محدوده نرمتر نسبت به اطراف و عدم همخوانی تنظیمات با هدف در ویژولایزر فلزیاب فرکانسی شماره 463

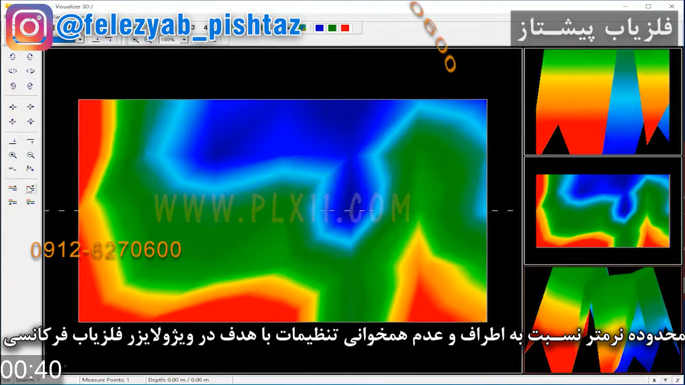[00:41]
یه وقتی F7 رو میزنیم این مخروطیه واضح میشه و اینا به صورت اشک به سمت پایینه. اینا در زمان تمرین قابل قبوله، ولی در صحنه اصلی کار نمیتونیم روش محاسبه کنیم.
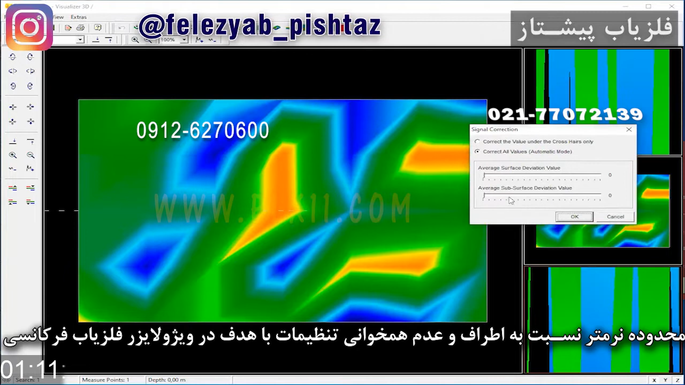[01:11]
گوشه میاد تک، ولی جفت نیست. 2-0 که میکنیم این وضعیت پدید میاد، این وضعیت اصلی از یک هدف رو نمیتونه به ما بده. اگه باز ویدیوهای 55-11 پایین رو بدیم، پایین رو 0 کنیم، بالا رو 20 کنیم، بنابرای ترشد 45، دوباره بیایم 10 رو بهش بدیم و بعد بیایم مثلا اینترپولیتی مثل 2 رو بده، میگیم شاید حجم بزرگتر از اونیه که ما فکر میکنیم.
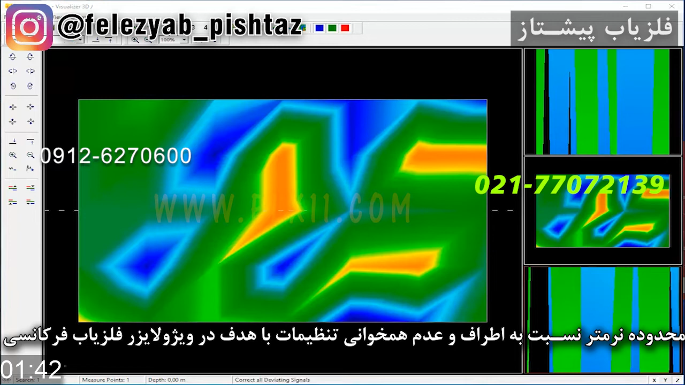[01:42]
کد 1 رو بهش بدیم و 1 سیگنال بالا و 2-0 کنیم، بازم ترکیب خوبی رو به ما نمیده. در اصل به عنوان یک هدف در یک محدوده ای که با ترشد 45 بخونه. پس اگر روش های دیگر هم پیاده کنیم، مثل این که الان ما 11 پایین رو برابر ویدیوهای 55 بدیم، 20 بالا رو بدیم، بعد بیایم اینجا 2 رو بهش بدیم، ببینید یه لکه اینجا اومد،
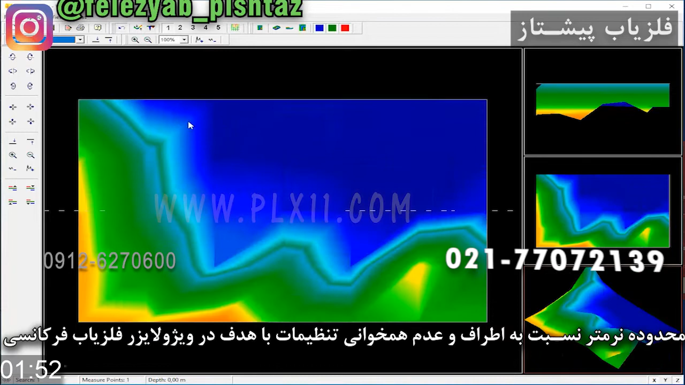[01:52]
بعد 1 رو بهش بدیم و 2-0 کنیم، حتی اگه اینجا ما 2 لکه رنگ بگیریم که نمیگیریم، این 2 لکه رنگ هم مورد قبول نیست، ولی با اون که الان از نظر شکلی یه دونه اینجا داریم، وقتی F7 رو میزنیم، وقتی کم رنگش میکنیم یه دونه هم در اینجا داریم،
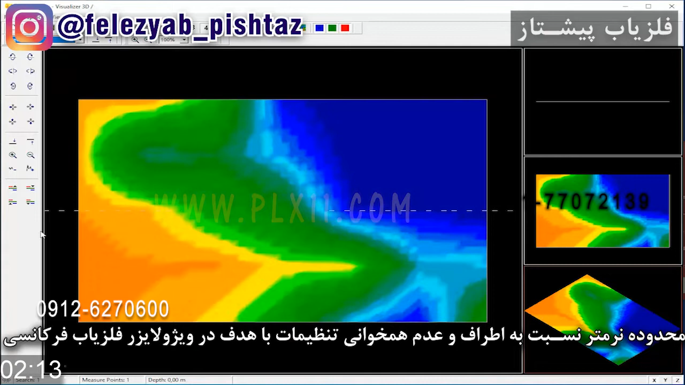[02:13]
یعنی با F7 F6 که بزنیم الان ما یه لکه اینجا داریم، یه لکه اینجا داریم که میتونه همدیگر رو تایید کنه، ولی این برای صحنه اصلی کار مورد قبول نیست.
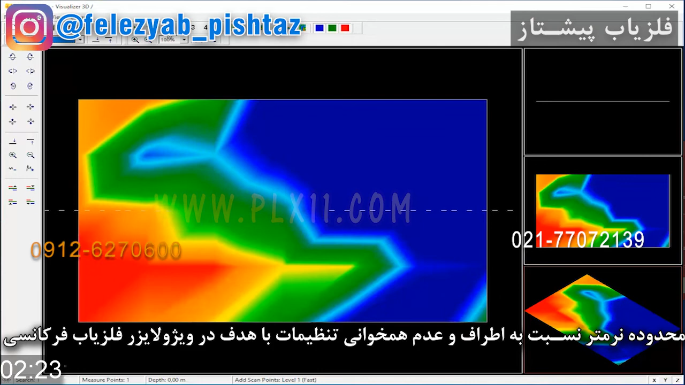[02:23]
برای زمان تمرین میتونیم بگیم این درسته. پس تفاوتی که در روش اولیه به این روش داد نمیتونه وجود یک هدف با ترشد 45 در صحنه اصلی کار تایید بکنه. حتی ما میتونیم بیایم اینجا 11 پایین رو بنابر
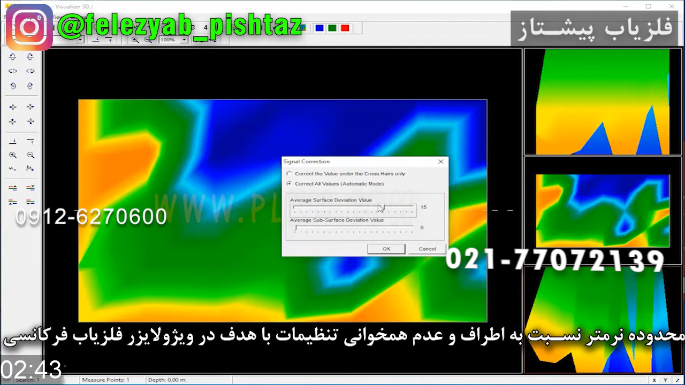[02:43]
ویدیوهای 55 بدیم، پایین رو 0 کنیم، بالا رو 20 کنیم، بعد بیایم کد عددی 10 رو بهش بدیم، اینجا دیگه اینترپولیت نمی کنیم، میریم کد 1 رو میدیم. ببینید الان باز با 1 این حالت بدون اینترپولیت هم یه تک اینجا اومد و بعد 2-0 میکنیم.
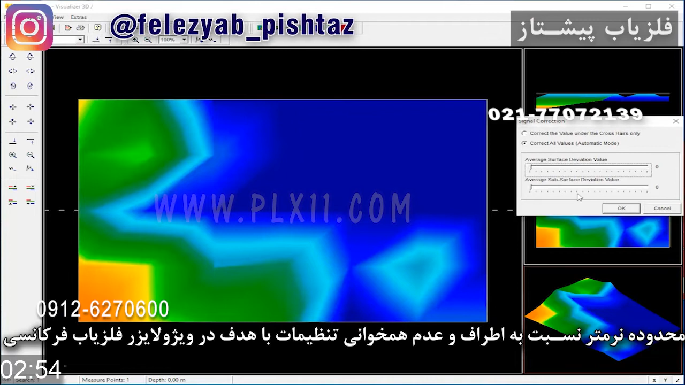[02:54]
خب بازم اینجا این 2 لکه اینجا میاد.
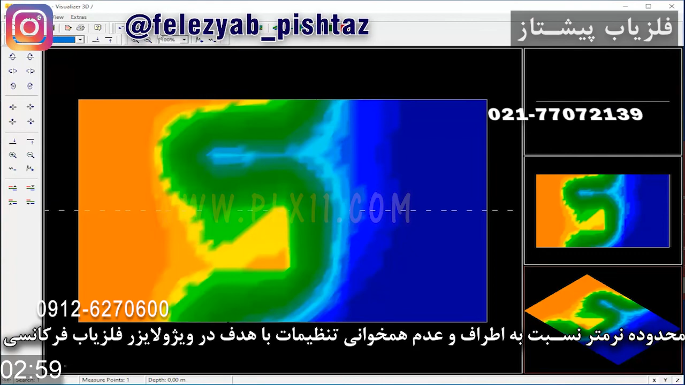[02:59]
اینا برای موقع تمرین درست، صحنه اصلی کار مورد تایید برای یک هدف با جریان اصلی نیست.